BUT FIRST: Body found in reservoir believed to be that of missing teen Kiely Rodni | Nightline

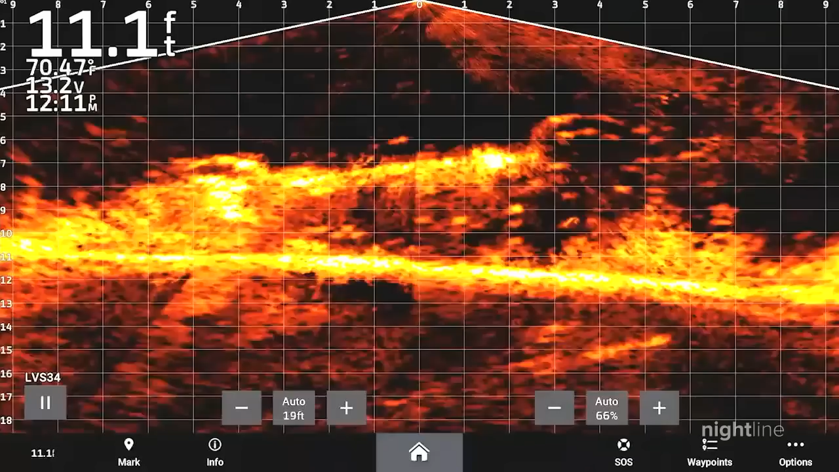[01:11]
On screen: depth 11.1 ft
they detected an object with cutting-edge sonar technology in nearby Prosser Lake.
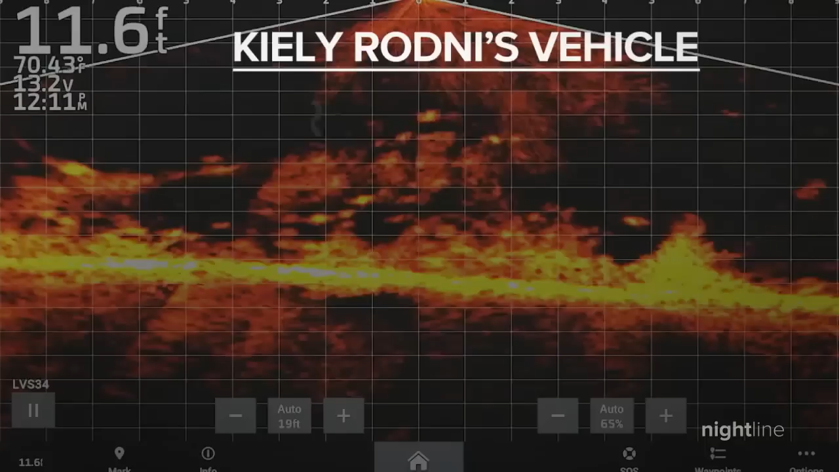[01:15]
On screen: depth 11.6 ft
It was a vehicle submerged in 14 feet of water, 55 feet offshore.